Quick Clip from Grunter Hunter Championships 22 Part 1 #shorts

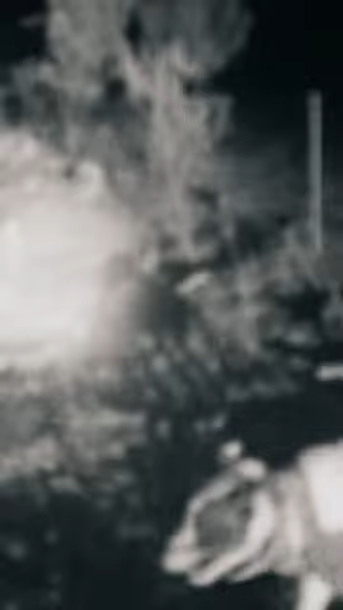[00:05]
We just had a good boar running out in front of us. He's gone straight through this fence.